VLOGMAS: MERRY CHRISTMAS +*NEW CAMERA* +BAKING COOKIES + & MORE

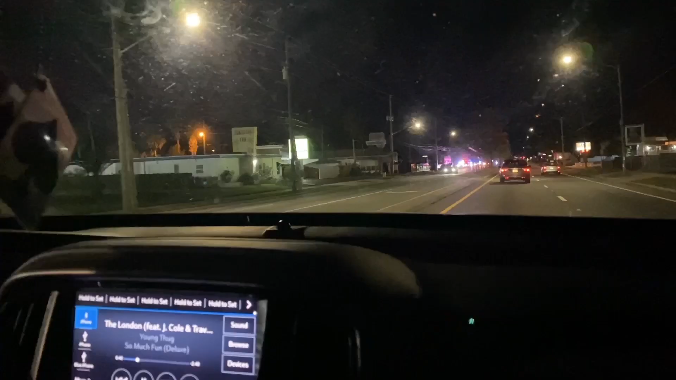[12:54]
Y'all, that like 8 police cars. Is that a car accident? No, they wrecked out running.